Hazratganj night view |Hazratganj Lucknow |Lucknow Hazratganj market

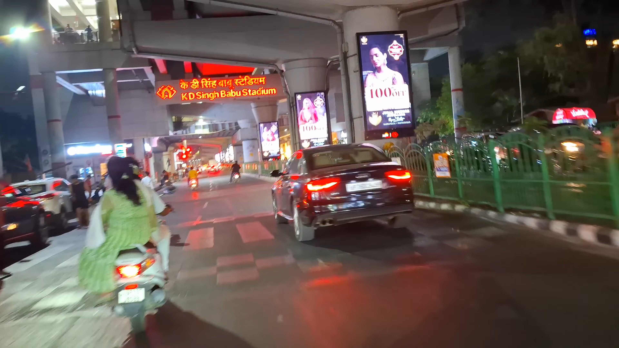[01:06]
देख सके का जब यह आम पहु से तो चैडियम के पास यह देखिए,
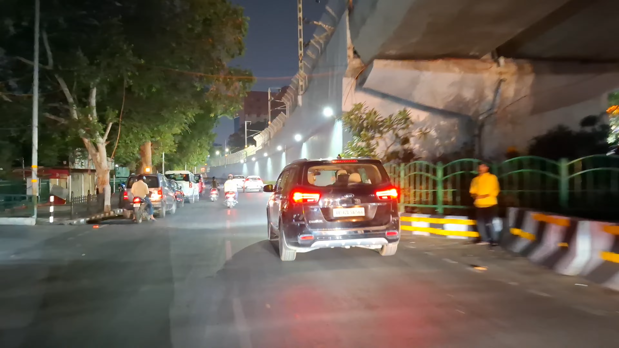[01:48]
रहे हैं मैट्रो लाइन यह हमारा अंडर गांड हो जाएंगी और
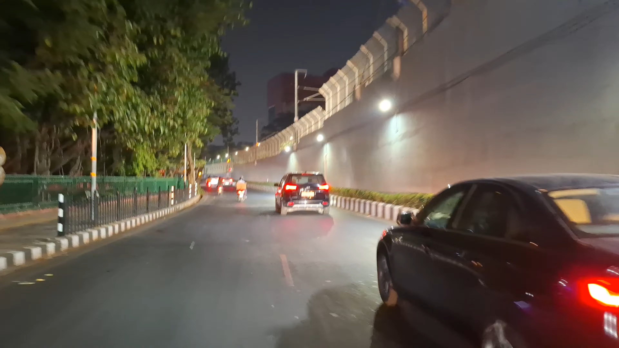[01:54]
यहां से हमारा जो मैट्रो की लाइन यह अंडर गांड हो जाती है और यहां पर आदे सकते यह देखिए हैं लखनों की जो के मैट्रो भी गई यहां पर और यहीं पर
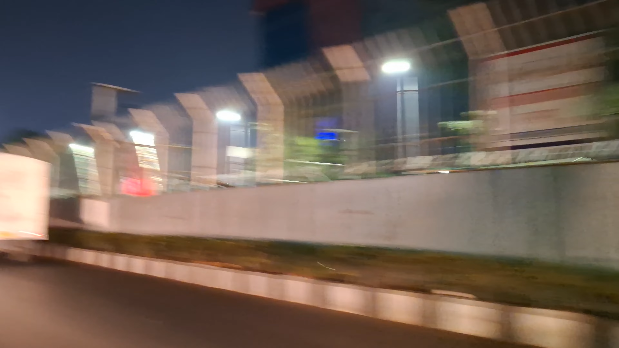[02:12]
हमारा ब इहां
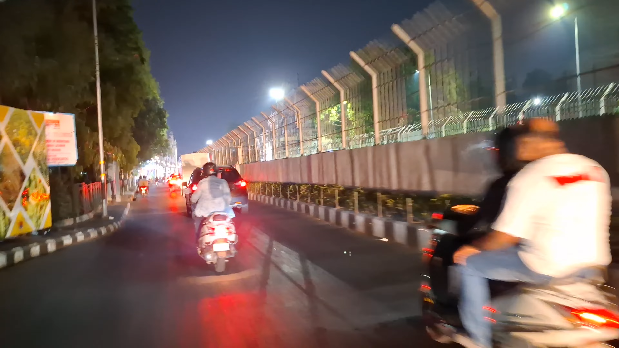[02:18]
मेट्रो के लाइन अंडरेगाड और शूर्व जाता है।
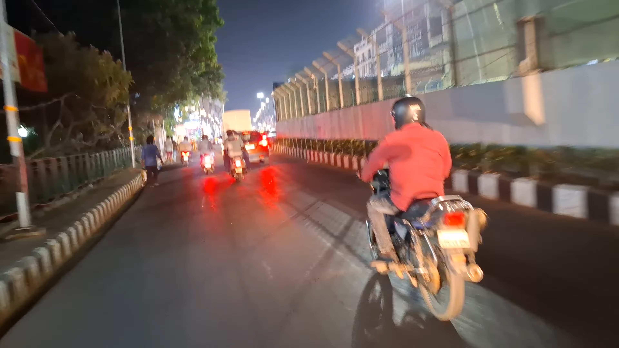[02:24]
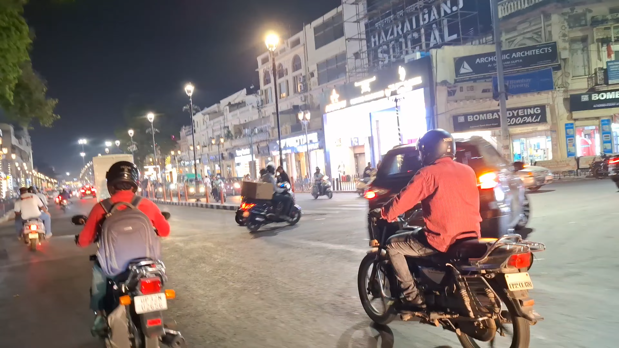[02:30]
और ये दिखे CASH हमारा हज्यत गन्ज मार्केट सुरूं भूचनि दीजिए अमने मारकेट। से नाइड के समय साथ है।
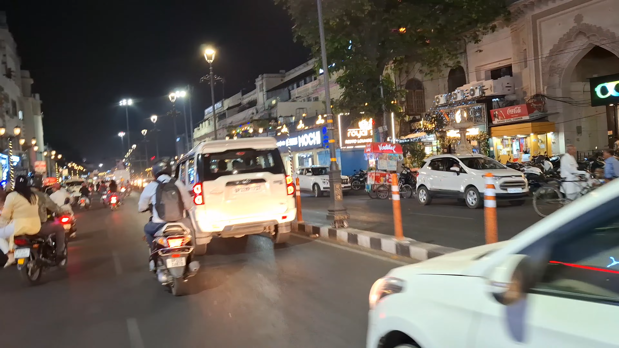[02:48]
और मार्केट आप देर सकते हैं यह हमारा लखनाव का
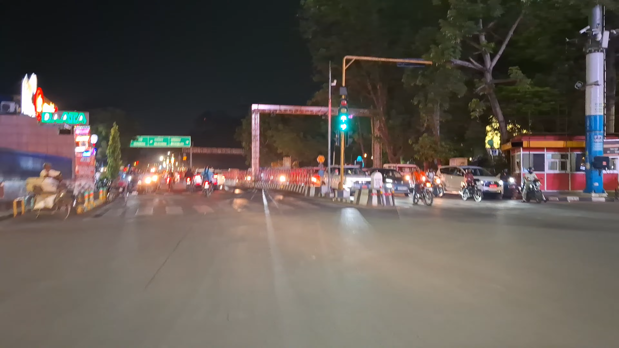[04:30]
और यह हमारा एक चोरहा है चोरहा है चोरहा है से आगे क्राउस होके हुआ है